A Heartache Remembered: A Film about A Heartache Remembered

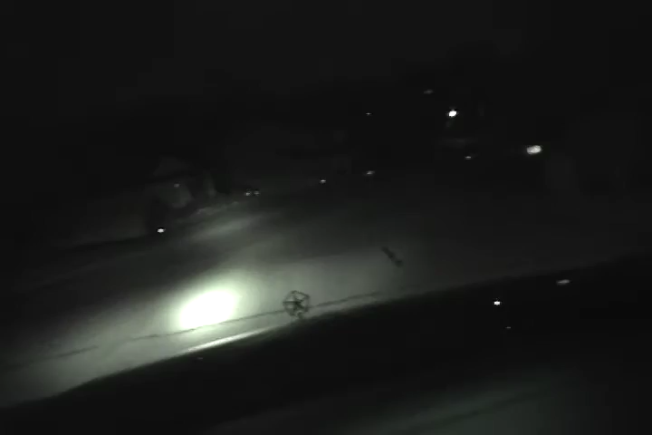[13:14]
And we were, we were going, we were going back to my apartment to, uh, to rest. And, um, it was, it was a dark road. My, my light was dim on the front of my motorcycle.